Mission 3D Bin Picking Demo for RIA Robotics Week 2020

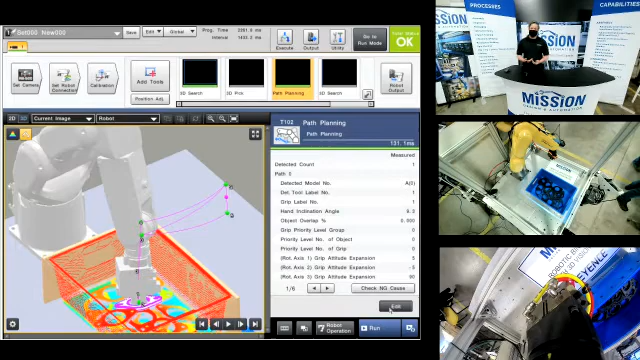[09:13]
But if I actually go into the software for a moment here and go into the pathlining tool, we can show you a couple of the steps that are involved in setting this up. So kind of like I mentioned, you're actually going to build this environment that we're working in.
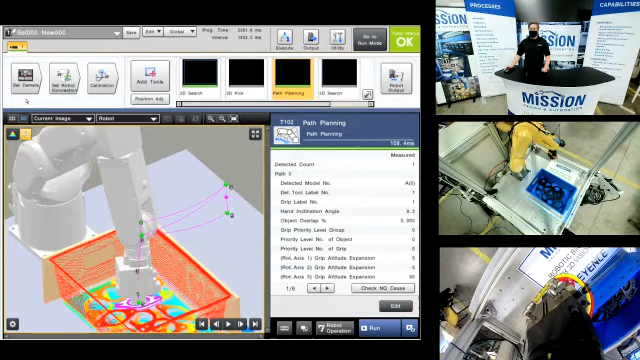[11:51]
And behind the path planning tools that we really think make, been picking a lot more viable than it's ever been as a successful application out in the field. The camera itself is actually pretty easy to set up to. It's a little bit backwards when I go into it.
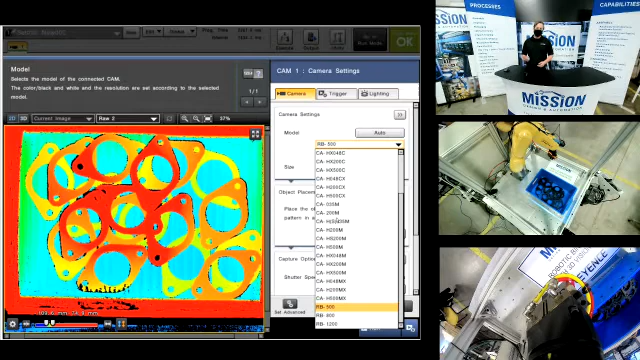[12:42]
you can add additional cameras to the same controller, still talking to the robot for that one-to-one connection.